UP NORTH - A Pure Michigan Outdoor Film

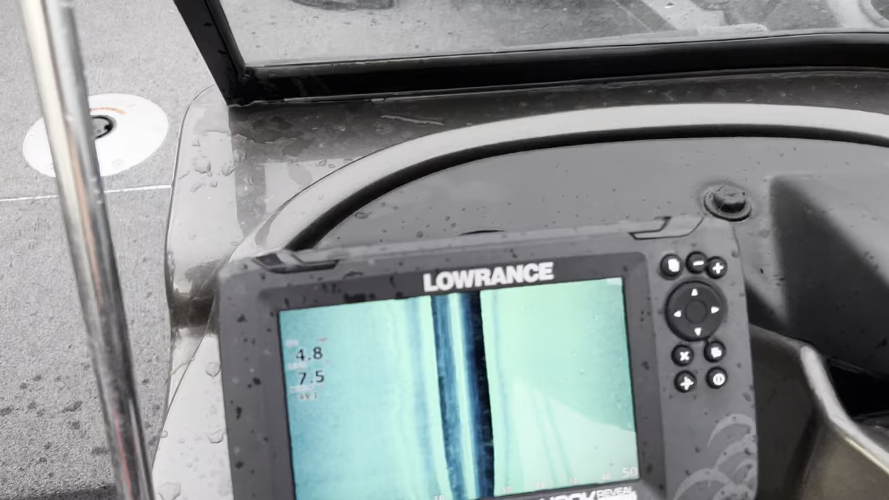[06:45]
What I'm doing is I'm going around side scanning here, and we got a nice rocky point right here.